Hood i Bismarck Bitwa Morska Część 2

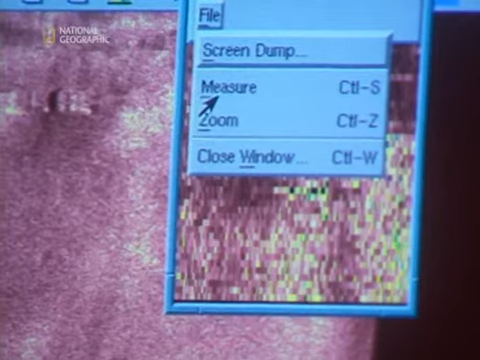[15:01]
Rzeczywiście, David zlokalizował główną część wraku bardzo szybko, w ciągu 24 godzin.